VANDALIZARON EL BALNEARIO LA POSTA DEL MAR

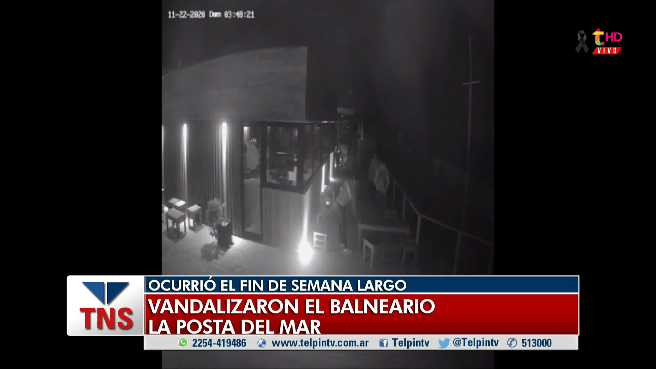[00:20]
En la madrugada llegaban hasta el balneario La Posta del Mar y directamente empezaban a romper absolutamente todo. Una cosa realmente increíble. En un principio parecería que no se dan cuenta que los están filmando. Luego sí, ven las cámaras. Un nivel de violencia que no se puede creer. Estamos en contacto con uno de los propietarios, Matías Melía. ¿Cómo estás? Buenas tardes. Buenas tardes, Vero. ¿Cómo están? Bien, muy bien. Matías, tremendo lo que pasó este fin de semana.